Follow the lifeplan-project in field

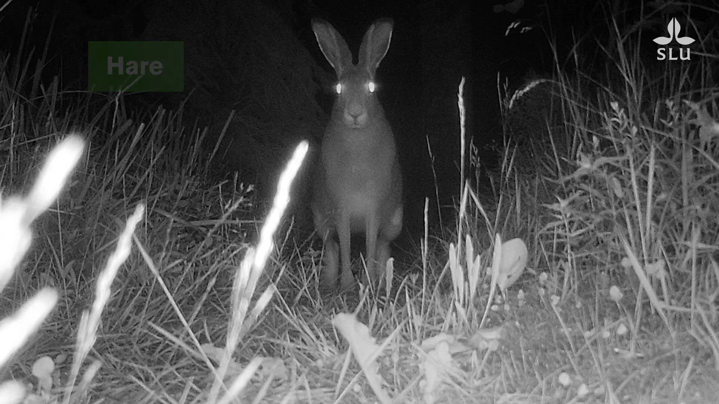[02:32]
it will trigger the camera and it will take a series of five pictures from it to see,